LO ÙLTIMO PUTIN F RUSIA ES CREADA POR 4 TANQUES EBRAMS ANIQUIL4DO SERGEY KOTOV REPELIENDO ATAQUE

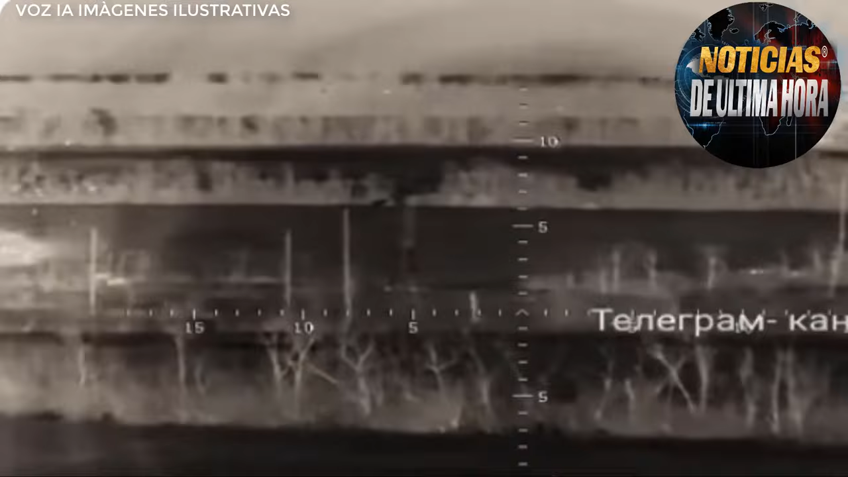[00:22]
el tanque Abrams fue alcanzado por un tanque ruso T-72B3 con el primer disparo durante un duelo de tanques.